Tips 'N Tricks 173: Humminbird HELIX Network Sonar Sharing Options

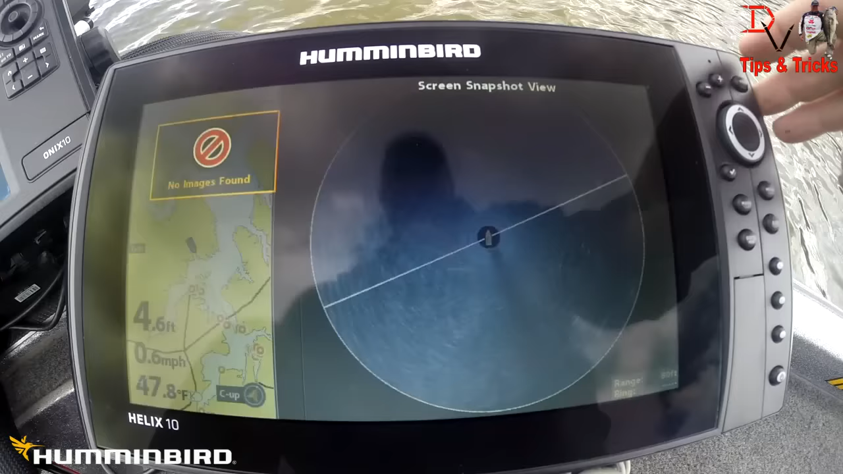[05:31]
On screen: speed 0.6 mph
I want to show you though
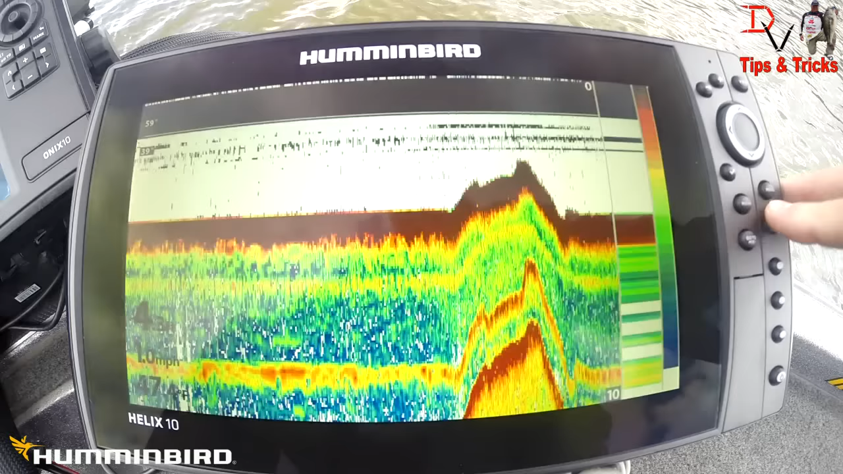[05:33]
there's our 2d sonar but we're going to show you site imaging created from
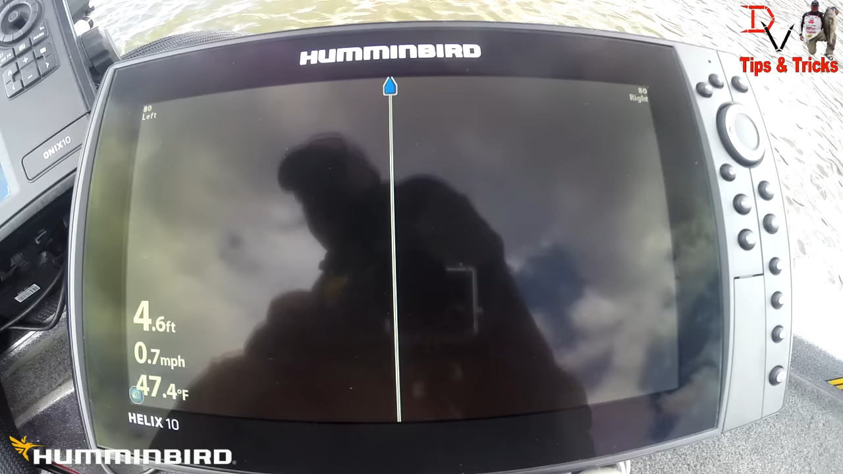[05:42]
On screen: depth 4.6 ft, water 47.4°F, speed 0.7 mph
360 down here in the corner we can see the 360 icon
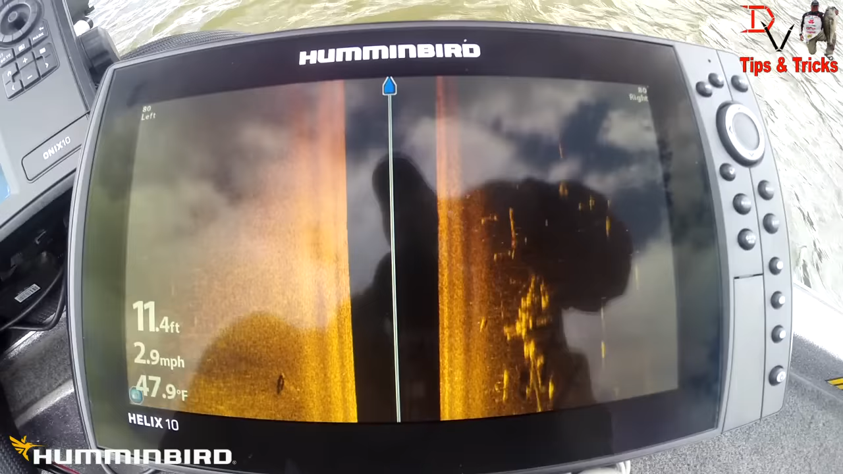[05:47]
On screen: depth 11.4 ft, water 47.9°F, speed 2.9 mph
this is SI being created from our 360 we
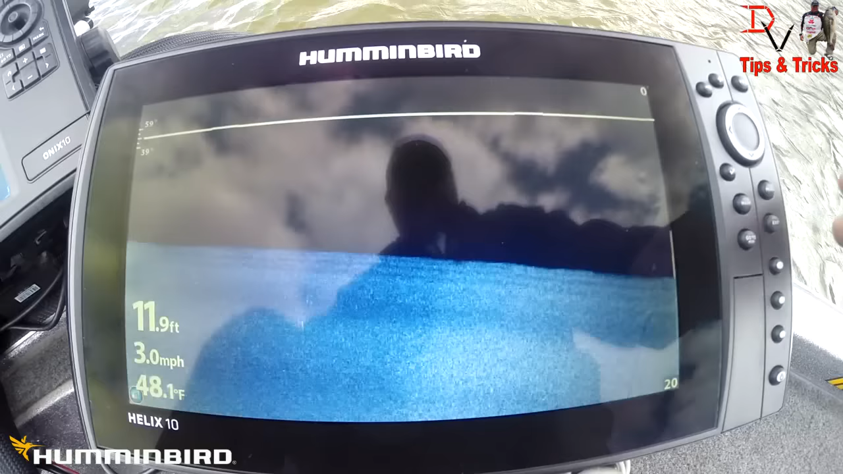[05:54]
On screen: depth 11.9 ft, water 48.1°F, speed 3.0 mph
go back we can see down imaging being created okay now if you look here we've got the helix 9 hooked up this is a side imaging version and we're going to go
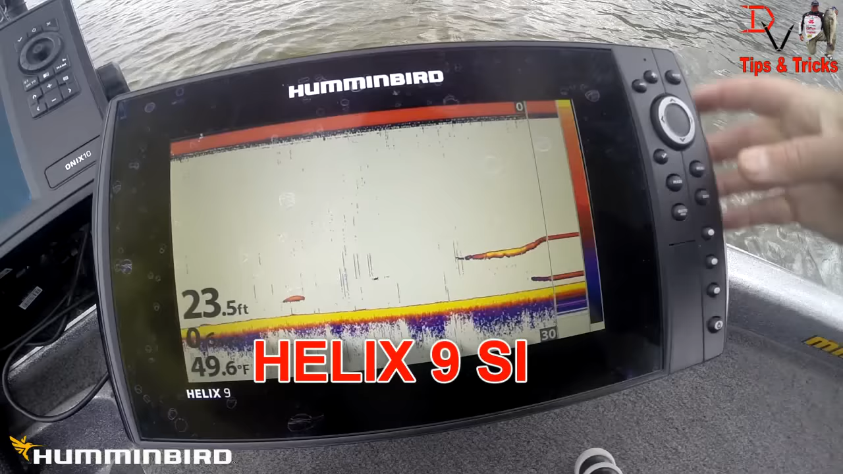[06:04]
On screen: depth 23.5 ft, water 49.6°F
to the same menu hit menu twice come over to network source setup we see helix 9 side imaging there come over to 2d sonar we still only see the 2d sonar of this unit because that is a chirp unit if we were running non chirp units like the 9 and a 10 we could share 2d sonar back and forth advanced sonar we can do the di from the chirp unit
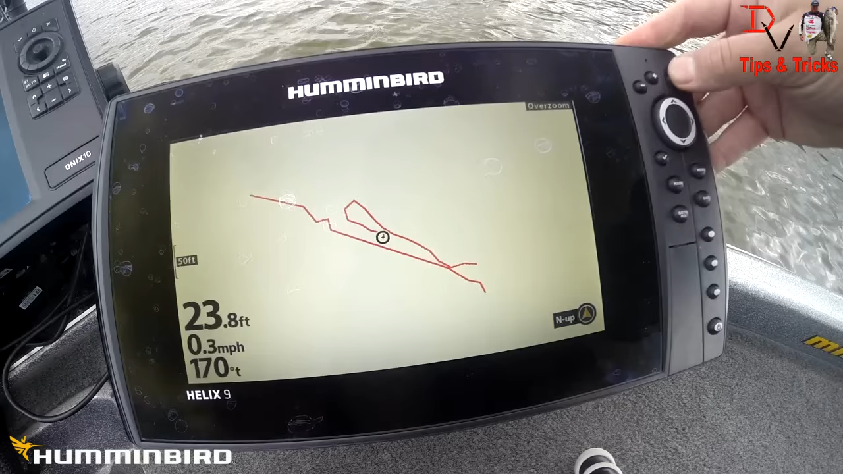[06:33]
we can see the di from the chirp unit here coming up right there it is that's actually transferring di from the back unit to this unit using it so we
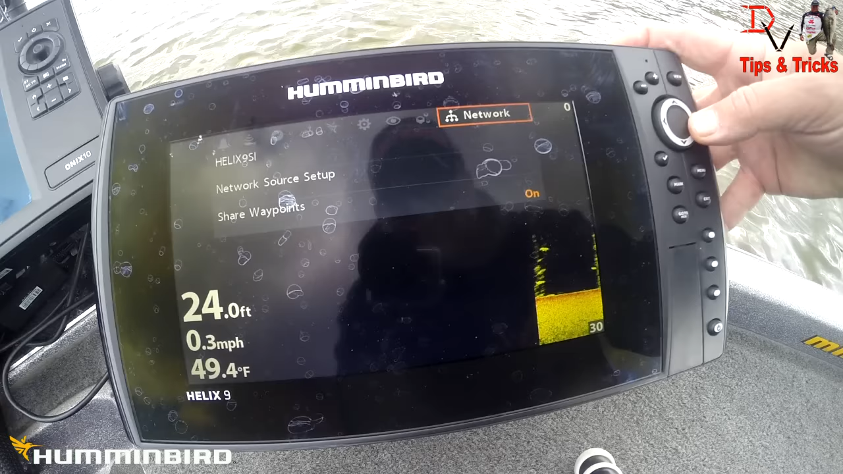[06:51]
On screen: depth 24.0 ft, water 49.4°F, speed 0.3 mph
go back to our network come back to source setup advanced we can also use the 360
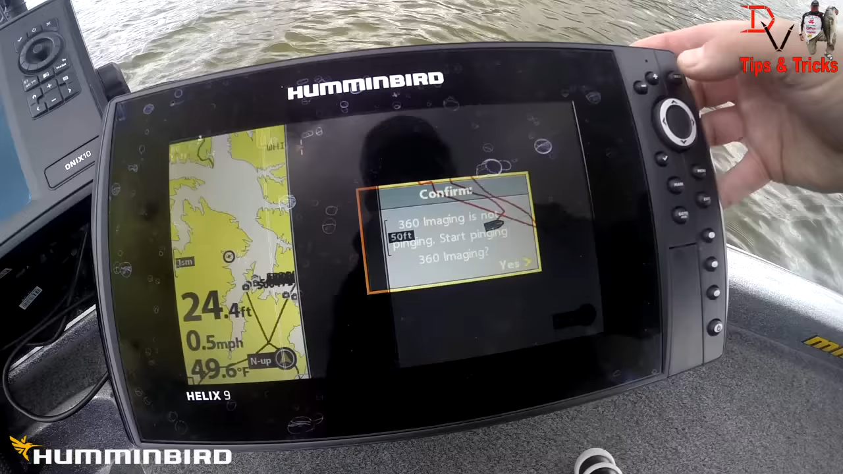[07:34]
On screen: depth 24.4 ft, speed 0.5 mph
look ask for 360 to ping we'll see 360 pinging here
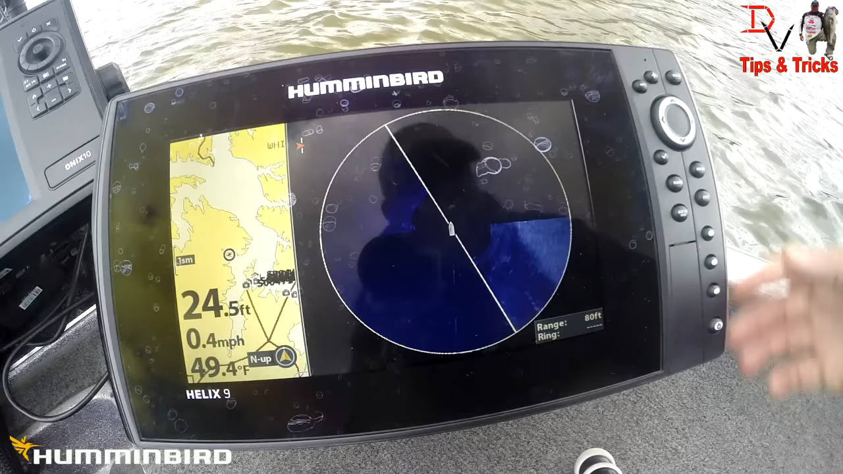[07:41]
On screen: depth 24.5 ft, water 49.4°F, speed 0.4 mph
I'm gonna try to get the full screens here real quick there's 2d
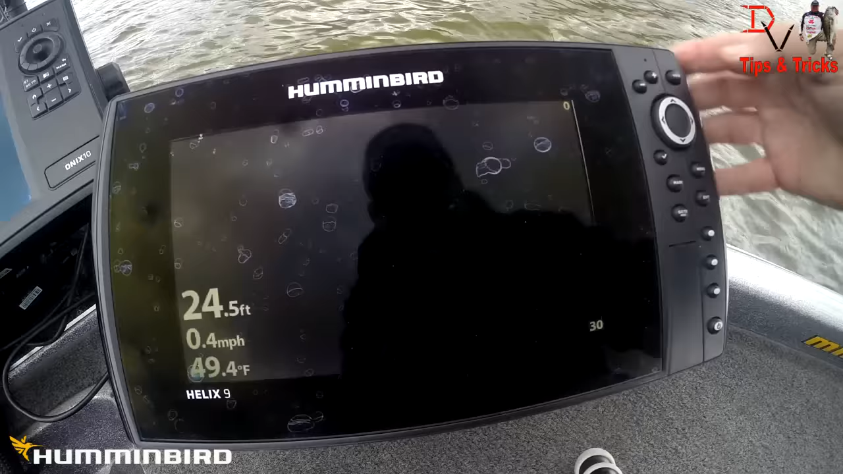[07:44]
On screen: depth 24.5 ft, water 49.4°F, speed 0.4 mph
here's our down imaging is going to be created from our side imaging unit like our side imaging is being created here
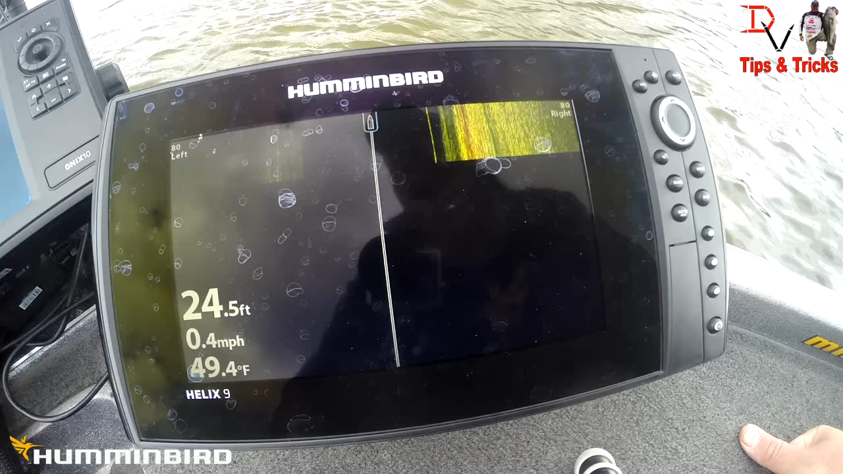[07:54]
On screen: depth 24.5 ft, water 49.4°F, speed 0.4 mph
I've got speed a little hot so slow the speed
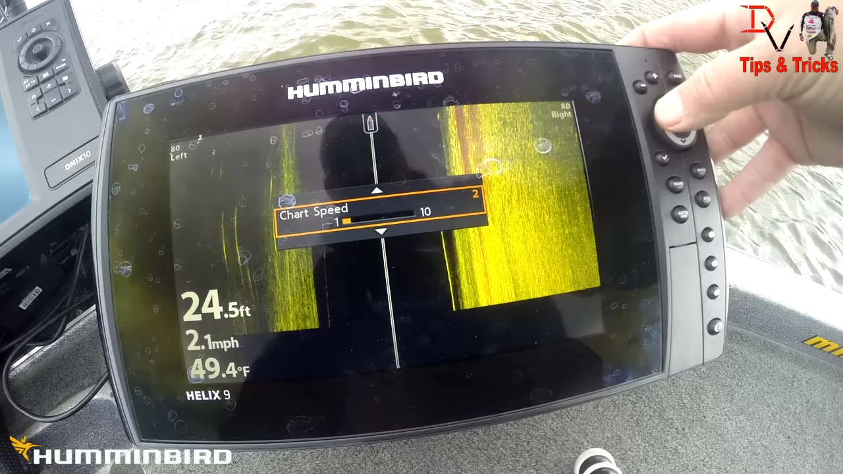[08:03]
On screen: depth 24.5 ft, water 49.4°F, speed 2.1 mph
down a little bit help us pick up the detail there's a tree there we're down imaging we'll come back here's down imaging from our 2d from our 360 being created you can see the icon down on the bottom right left corner there we've got our
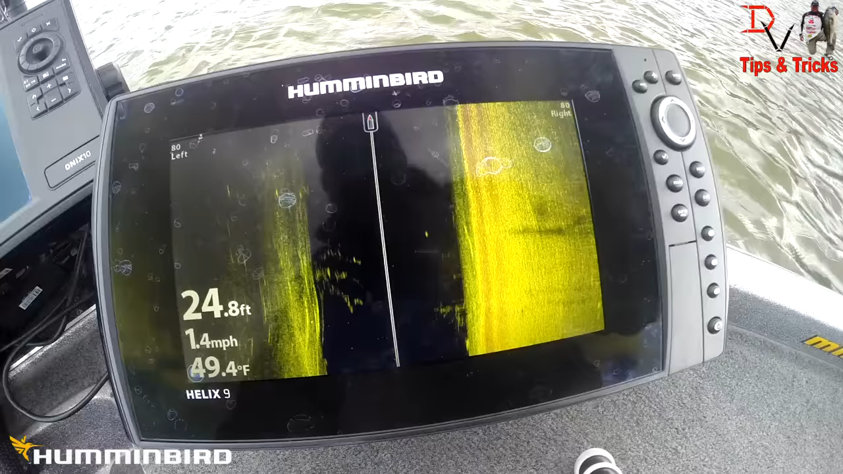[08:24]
On screen: depth 24.8 ft, water 49.4°F, speed 1.4 mph
360 creating our side imaging and now we have our full 360
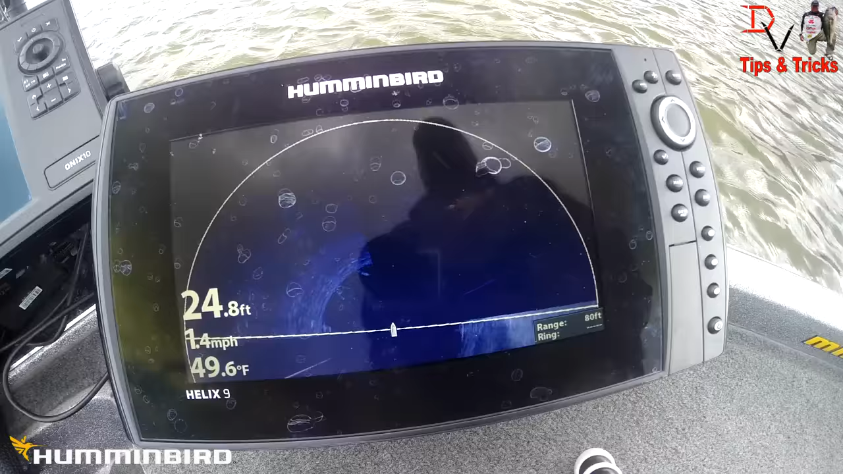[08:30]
On screen: depth 24.8 ft, water 49.6°F, speed 1.4 mph
now it's going to take a little bit for 360 to kick in di and si because it's going to have to create that from the 360 if basically it stops the 360 from spinning around
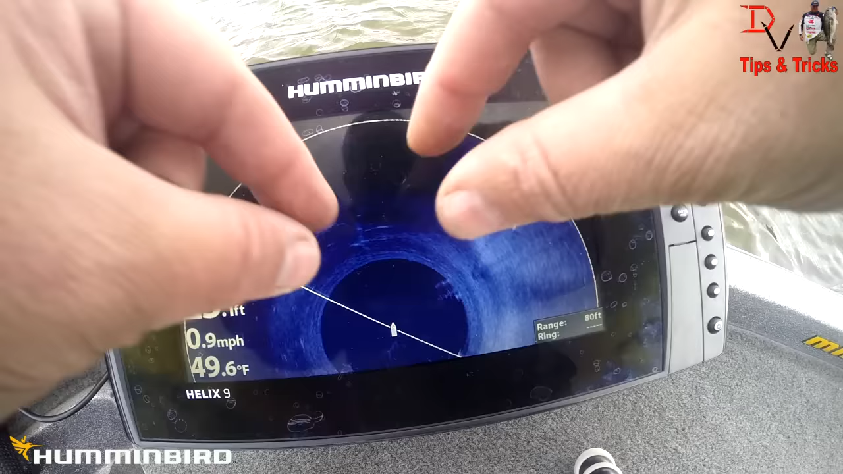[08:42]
On screen: water 49.6°F, speed 0.9 mph
it stops and holds them at three o'clock and nine o'clock and that's how it's creating the side imaging and the down imaging data on the helix now let's go back to the console and we'll show you there we're showing the 2d sonar here so we're going to jump in here to menu go to our network source setup our this
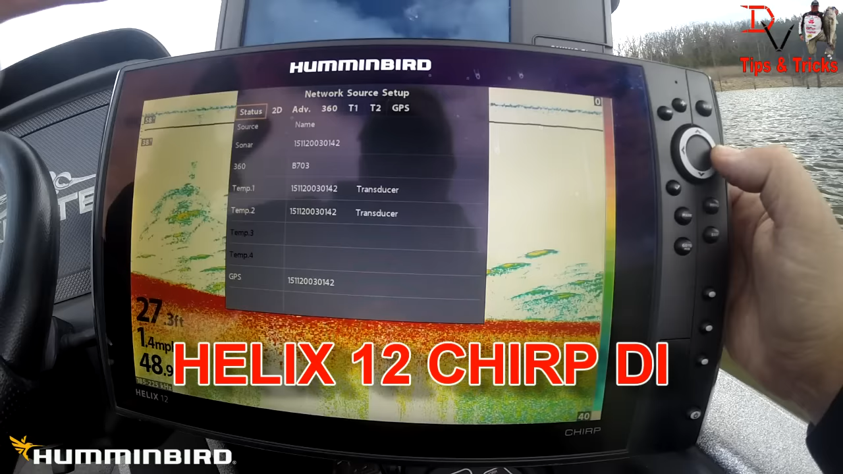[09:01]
On screen: depth 27.3 ft
shows our status of everything so our 2d sonar is coming from the helix 12 chirp di we're going to get our advanced sonar we've got this one set up to create it from the helix 12 chirp di our 360 is connected our temp one is coming from the helix 12 chirp di and we can come down here and select our 9 si for that and we're using the sonar from the there
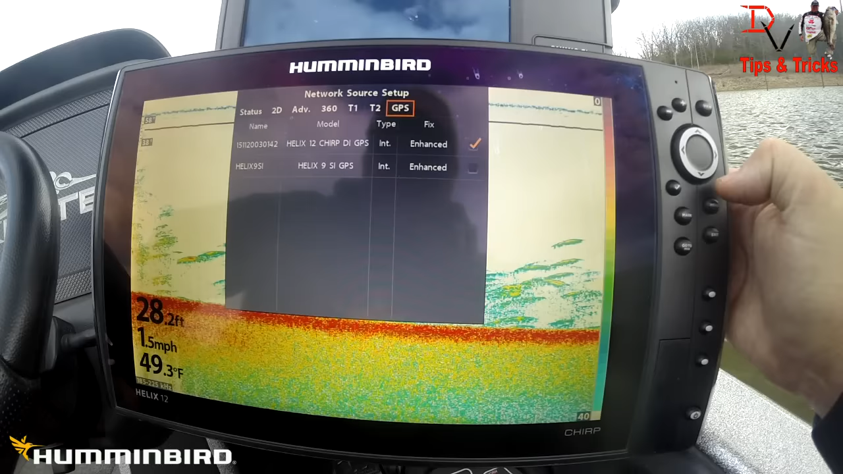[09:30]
On screen: depth 28.2 ft, water 49.3°F, speed 1.5 mph
the GPS from the helix 12 chirp di let's jump out of here we can see our 2d sonar